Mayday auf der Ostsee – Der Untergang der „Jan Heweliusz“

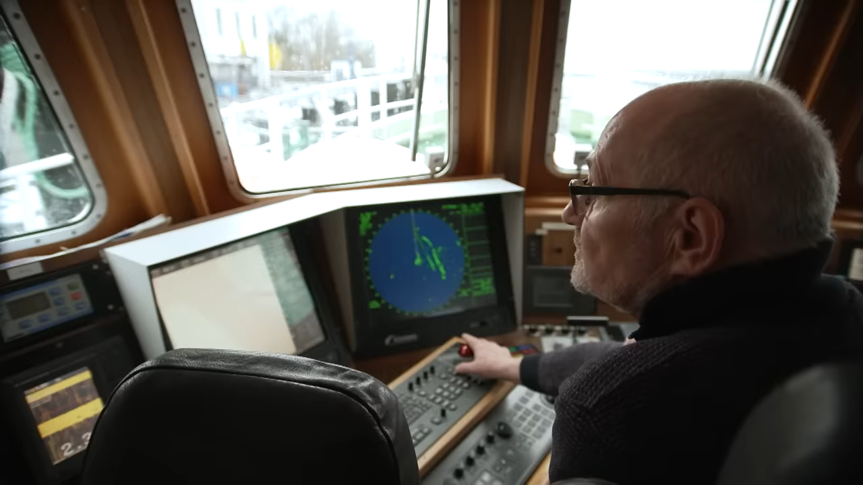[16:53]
Das ist eigentlich ein glücklicher Umstand, wenn man da jemanden findet. Wenn man kein Radarecho hat, zudem, du kannst ja nicht ständig gucken.